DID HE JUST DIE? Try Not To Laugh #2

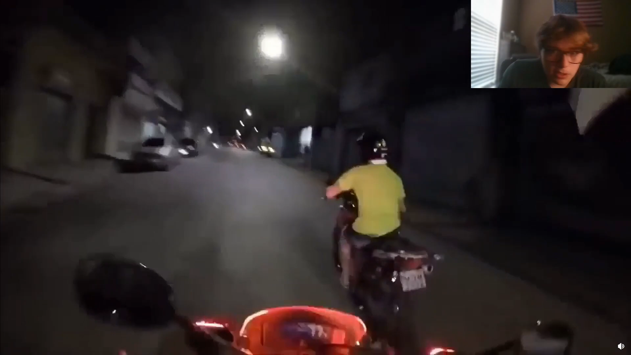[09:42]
Right there to the left. Yeah, you're not gonna outspeed a police officer. What are you doing? Going on the sidewalk? Oh, he went on the sidewalk onto the street. What is he doing? What a goof.
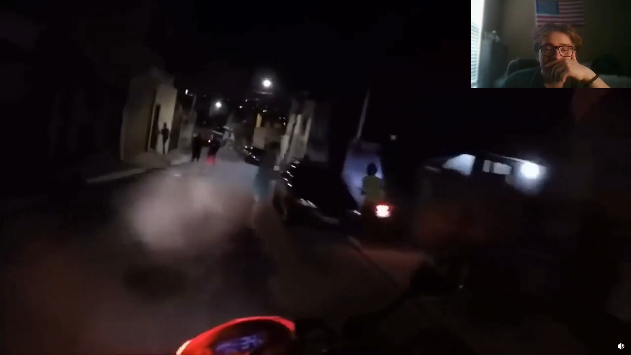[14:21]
The best of the... What is he doing? What a weirdo. What the hell are these roads? Did they just go down a hill? Is that even a road? I don't even...